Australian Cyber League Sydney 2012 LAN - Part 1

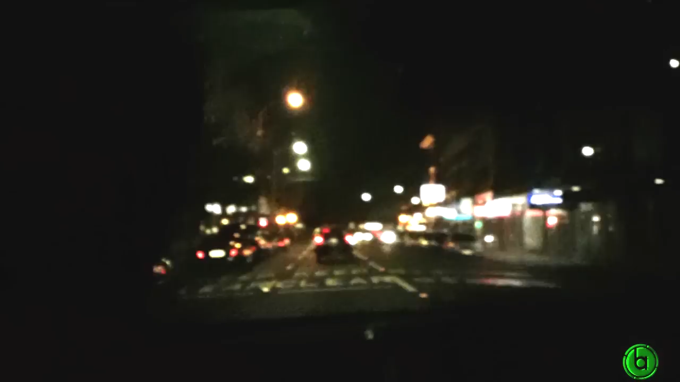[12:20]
Instead of just like a normal KFC. He's left, dude. He's trolling us. He's trolling us? He's getting trolled by Google Maps. A lot of pubs around. That's a good thing. Suncorp Bank?
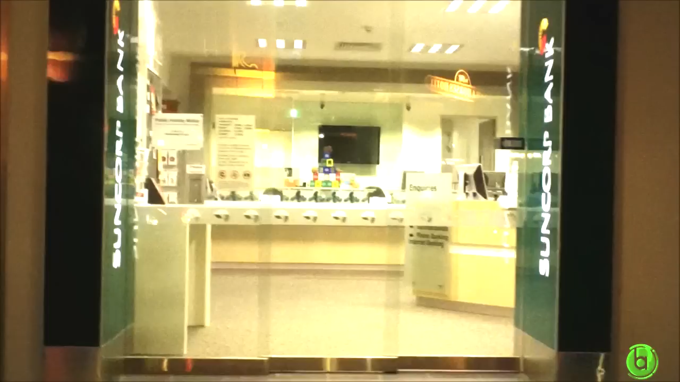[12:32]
Anyone? Anyone use the ATM? I don't think we're ready. We should've just used this one. Yeah, that's one bad thing. So we've resulted to the GPS.
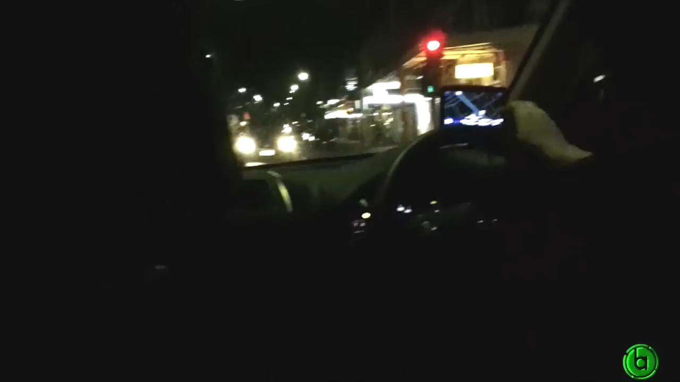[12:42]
Instead of the Google Maps. Stuck at lights. He's going to hate about cities. So many lights. How many traffic lights do that by you little boy? One, three, two, one, go. One man. I got one set. Holy shit. One set. Yeah, man. One set. It's not even at the busiest intersection. Because the busiest intersection is too busy because of trucks. Because there aren't a lot of cal trucks and freight trucks and all that head through it.